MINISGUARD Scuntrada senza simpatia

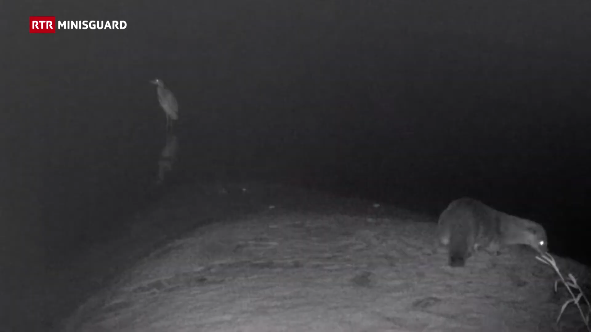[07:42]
La lotra è un animale genau che con zona attiva la notte, lui col sbiaz da nus domen.
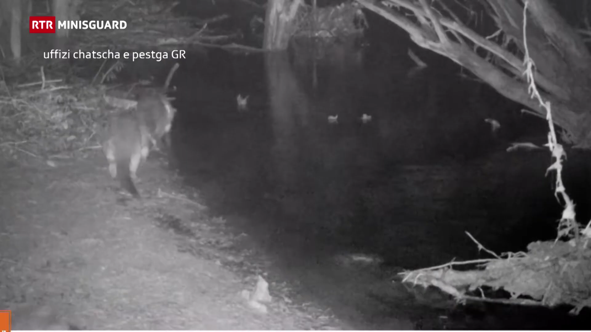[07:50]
El sa venì tocca 1,30 m lungs a 12 kg.